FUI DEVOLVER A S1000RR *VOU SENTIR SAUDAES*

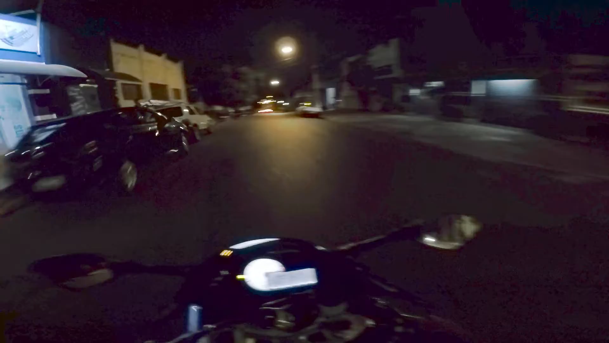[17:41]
Porque você tirar a mão, ele dá uns tiros, aí você segurar um pouquinho, ela vem embaralhando. Olha um hornetão à venda aí, ó.